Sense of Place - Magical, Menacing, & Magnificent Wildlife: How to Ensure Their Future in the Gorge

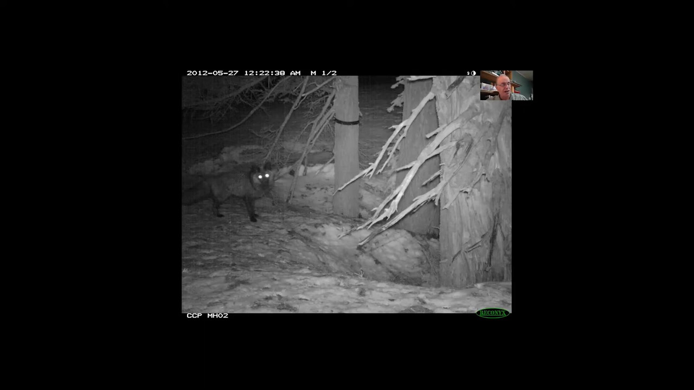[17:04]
We know it's related to the common red fox because of its white tail tip.